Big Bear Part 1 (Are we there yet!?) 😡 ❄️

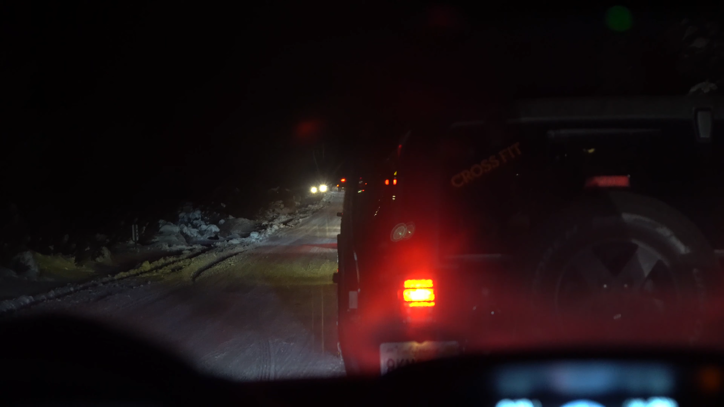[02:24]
What is this guy doing? Why is he trying to kill us? He's making ice. The moose. Throwing a banana, I saw it. Yeah. Mario. It slipped.
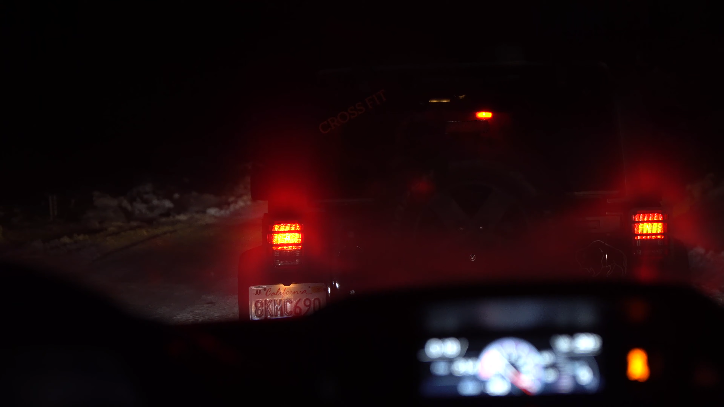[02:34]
I don't have enough coins. No. Jesus. Right in the middle of the road. A good black eye. He even has chains. I thought he does have chains. Nope.
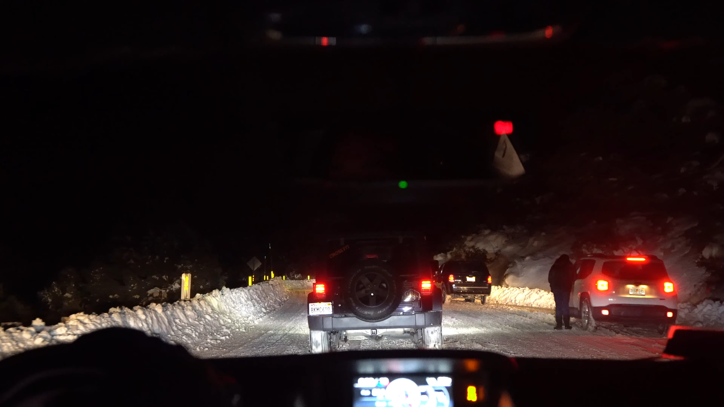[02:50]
He was slipping. Yeah, he was slipping. That's rough right here. We're up. Yeah. I mean, yeah. I guess. I'm not having, balancing people's lives in my hands. You know, it's a great time.